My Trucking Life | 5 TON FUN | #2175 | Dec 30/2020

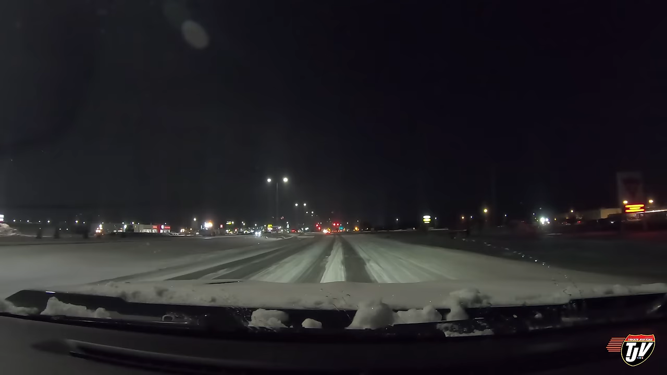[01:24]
The thing you gotta remember with icy roads is that four-wheel drive does absolutely nothing to help you stop. Right? It's only to help you get going. So just because you put the 4WD on doesn't mean you're invincible. Still gotta take a long stretch to stop on this ice. This is sheer ice. Probably doesn't look like it on the camera, but right in the tracks right there? Oh yeah, she's greasy. You guys gotta watch behind you too to make sure everyone else is slowing down too.
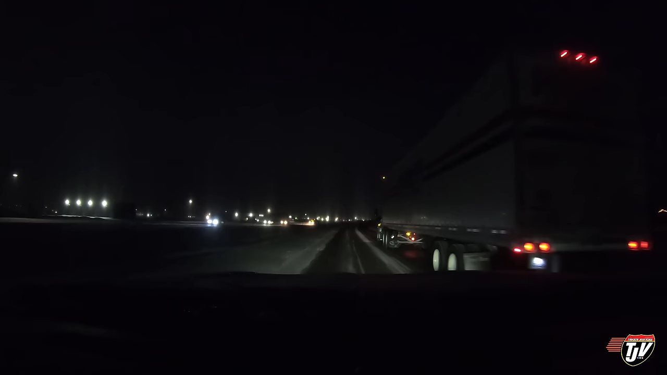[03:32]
What's the problem, Panner? Road's a little bit slippery for you? I don't blame you. I don't blame you. You're doing the right thing, bud. You go the speed you're comfortable with. Accident number one of today.